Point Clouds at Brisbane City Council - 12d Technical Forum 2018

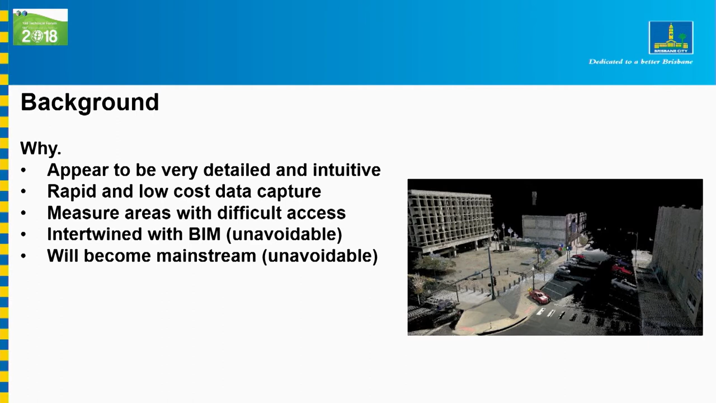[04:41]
I think I've sort of been struggling to how you describe it, but they really do look good. They look like they're loaded with information because they look like a photo and people tell you you can measure between the points, and you can. They're fairly cheap to collect.
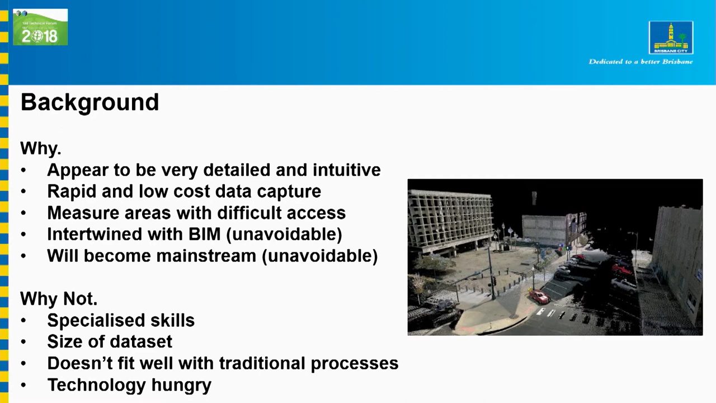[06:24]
specialised skills needed to produce a really good point cloud. The size of the data sets becomes an issue, just shifting them around. We've got one point cloud at work, 130 gig, which is a big file. And when you realise that that 130 gig has to be translated into a format that 12D can use, your 130 gig has turned into about 260 gig.
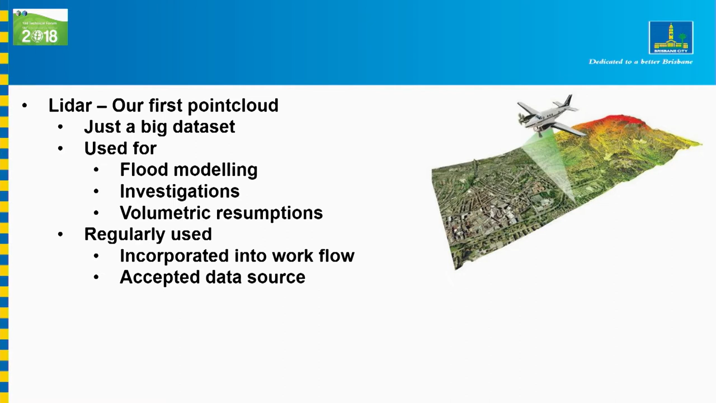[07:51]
The plane takes a whole lot of measurements and figures out how far it is to the ground, how many times that when the laser beam leaves the plane it might hit a leaf on a tree on the way down. Part of the laser beam hits the leaf. The next bit hits the trunk. And the bit that's left over hits the ground. Then three of those reflections go back up to the plane and the plane records all of them.
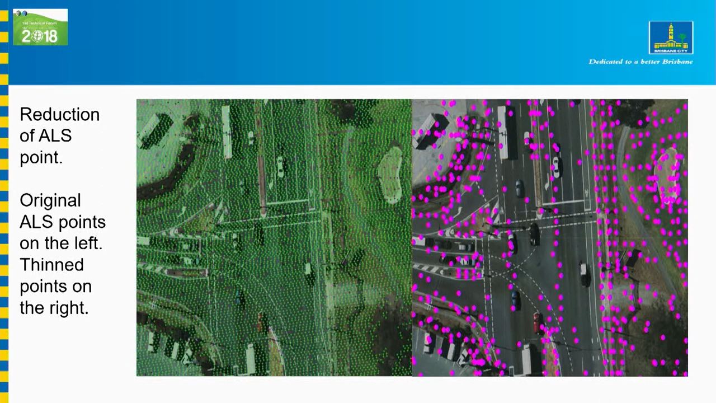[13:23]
So that reduces that down. That's a lot less than the original points and as a sort of an indication, that's the contours. On the left, I'm not too sure if it shows up. That's the original contours. In green, they're jiggity, jaggedy. Don't look real pretty. And on the right, in magenta again, is the... It shows up from here. I hope it shows up from up there.
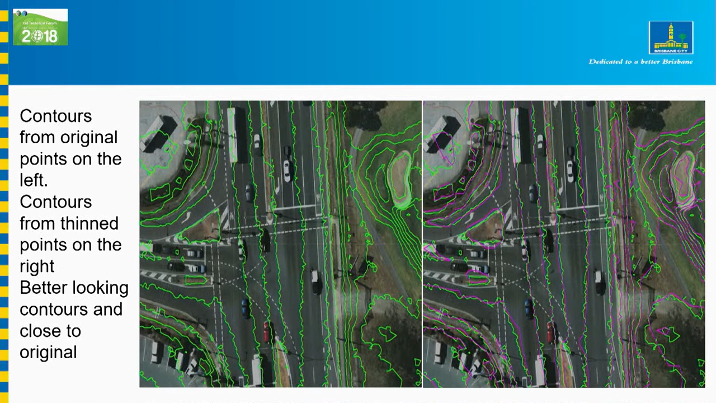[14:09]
And at 12% of the original data set, they can be incorporated into your design stuff without a lot of drama. Okay. UAV LIDARs. UAV LIDAR.
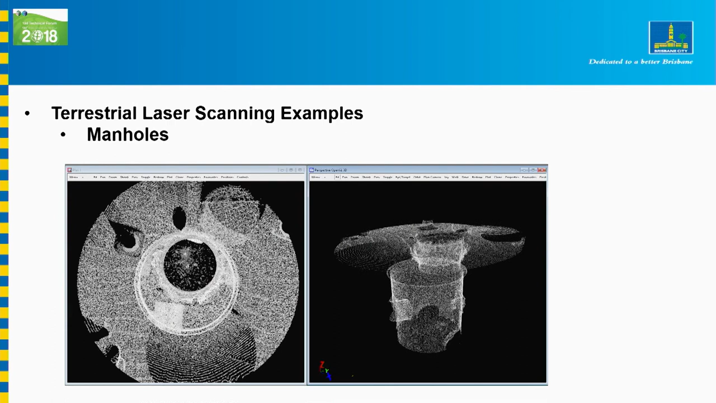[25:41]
but not something you can do a lot with. You can do things... I've sort of been playing around with them and using some of the tools in there.
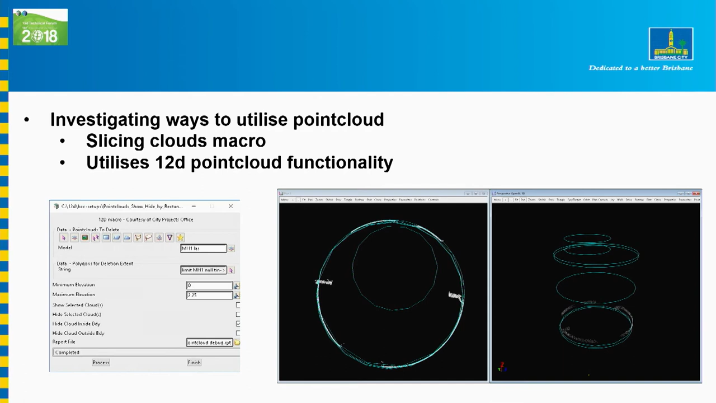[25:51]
You can do things like slice the point clouds, which you can see the shape, back, which is like taking a section through them. And through that, I've actually managed to build a trimesh out of the point clouds. So that reduces, you know, several million points to something that's quite manageable.
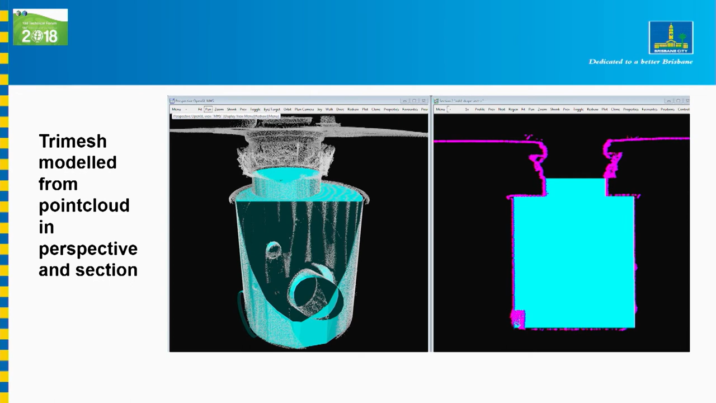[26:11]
And that was quite simple. That was just a circular one. But the other stuff we've got is these odd-shaped ones that sit below the ground. You need to... Our designers need to know where these things are so they don't bang into them. These things are getting quite old. They're brick. Some of them are heritage listed, which a lot of the public don't see, but it is what it is.
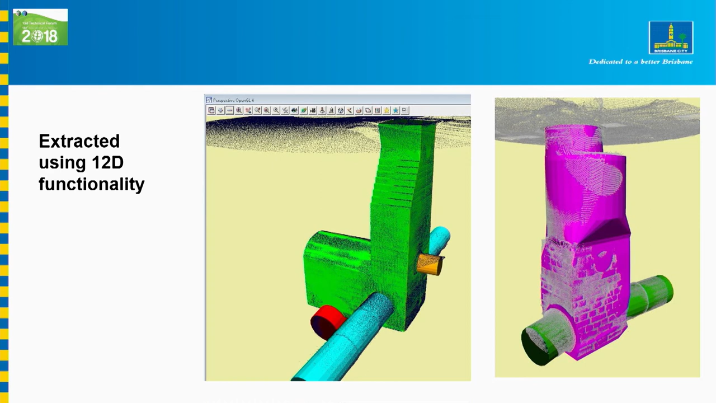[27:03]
That sort of gives you an indication that you must be close. If you can see a bit of a point cloud inside and a bit of point cloud outside, you're pretty close to where you should be with your trimesh. That's another example of a structure that we've had modelled for us not so long ago. It's a heritage listed thing. There was about 30 metres of this underground structure. Quite impressive.
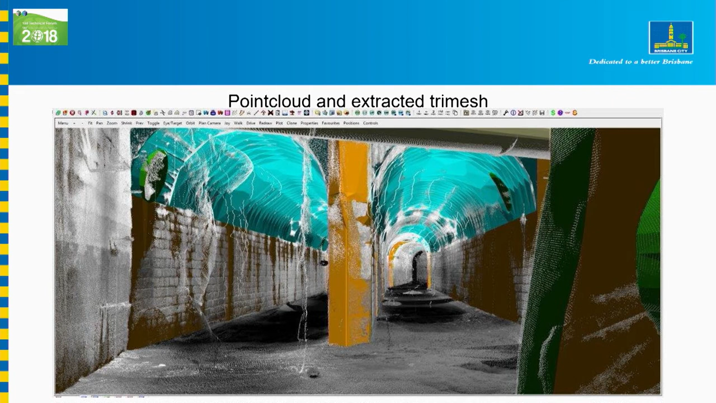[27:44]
Yeah, as you can see, it picks up all sorts of stuff in the point cloud. In the middle there, just to the left of the orange column, that's a bit of rope hanging down that's been caught up in there at some stage and there's all sorts of daggy stuff caught up in it with the water that's flowing through there. This is the viewers, an example of one of the viewers, and that's the sort of stuff you can get out there.